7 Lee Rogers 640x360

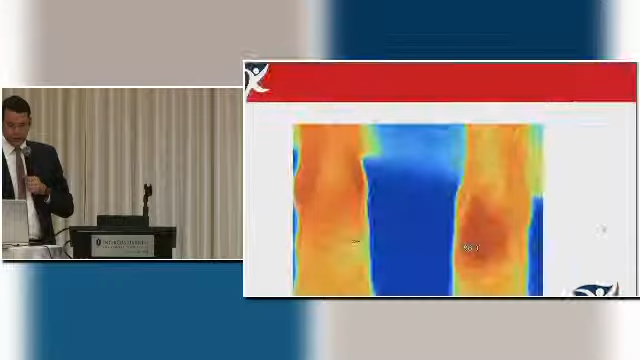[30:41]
And you can see a great difference in the temperature there. So 89 degrees on one side versus 96 degrees on the other.
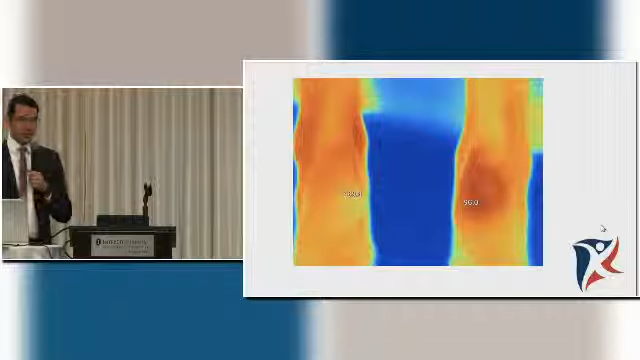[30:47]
So that, in fact, predicted that he was going to get a heel ulcer based on the fact that there was so much inflammation there.
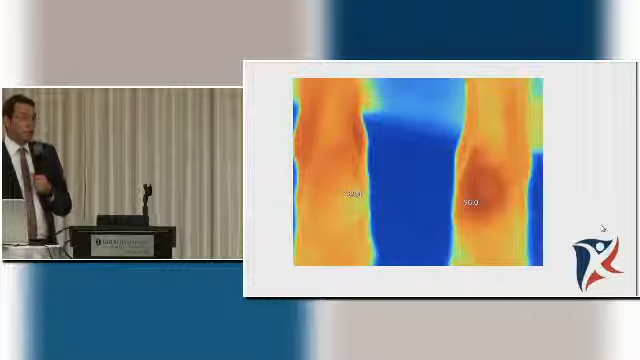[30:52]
So here's another patient with, and this patient came in.
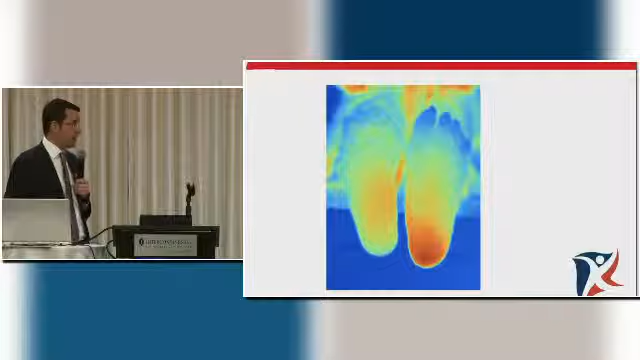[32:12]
And we can see that, that he, in fact, did have a very hot heel. Which, which would, if we didn't offload him and take the pressure off, would, he would get an ulcer on that heel. And then may end up losing his leg, because that's something really difficult to treat in that location. So here's another, another patient with a, and his feet are kind of at different angles.